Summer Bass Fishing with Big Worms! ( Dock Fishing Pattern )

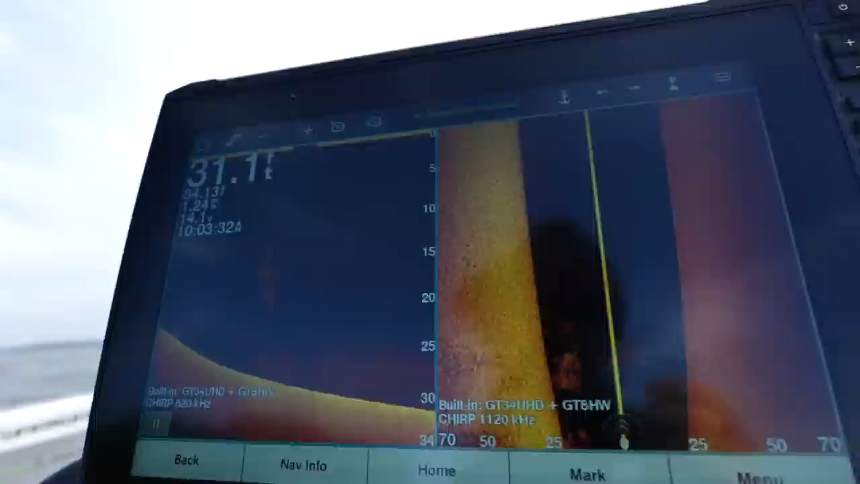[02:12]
We're normally hitting a streak of 100 degrees in July and the water is super hot. Fish are moving out deep, but this year's been a little different.
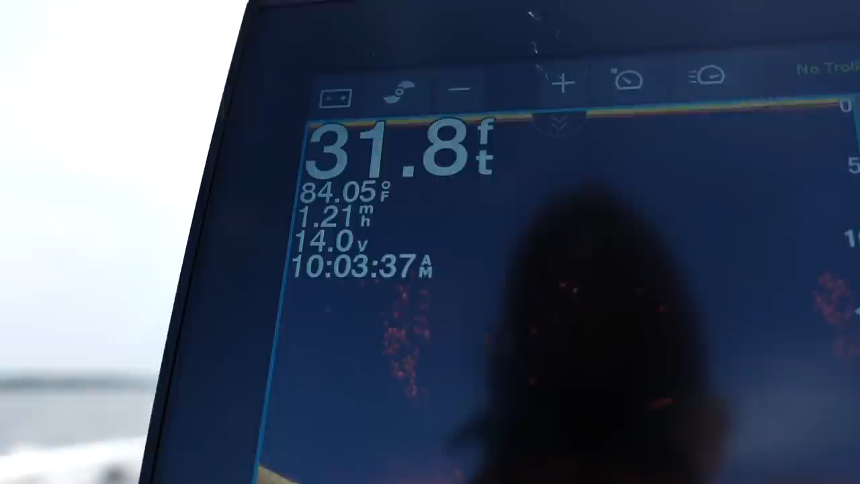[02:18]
On screen: depth 31.8 ft, water 84.05°F, speed 1.21 mph
The weather has been milder. We've had quite a bit of rain and these temperatures are keeping these bass in that mid depth.
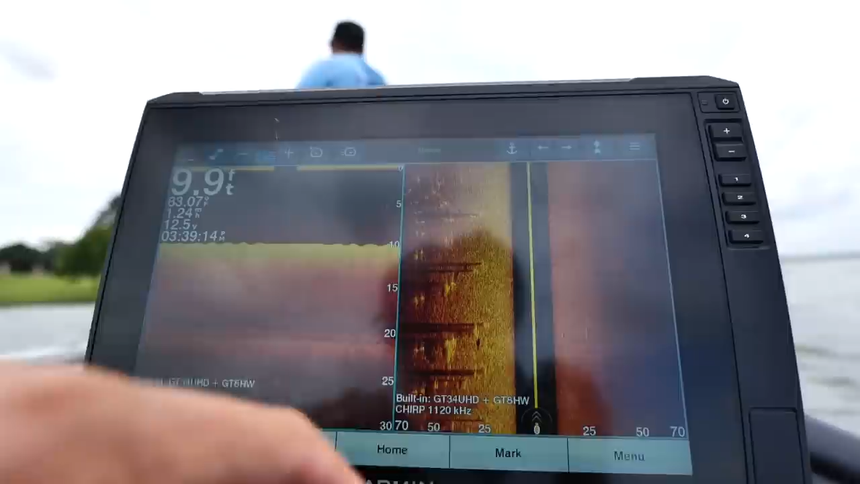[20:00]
You can see these dock posts up under here. This is what we're tackling.
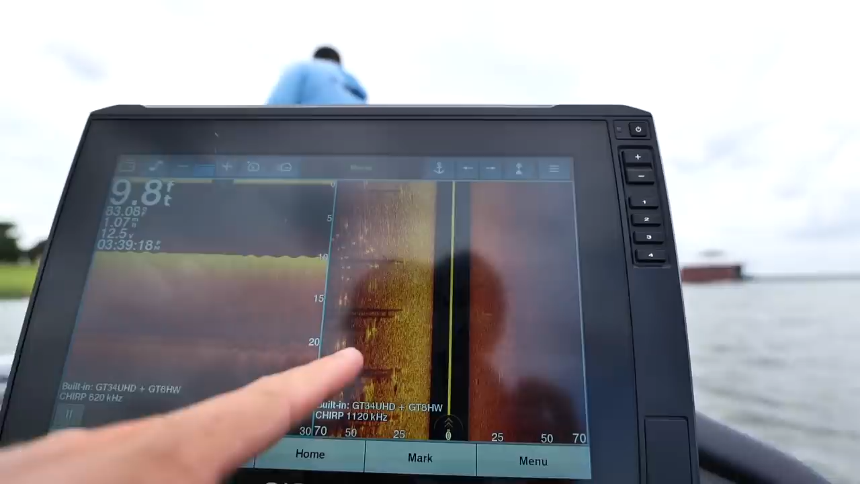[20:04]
These all these little posts that are up under the docks.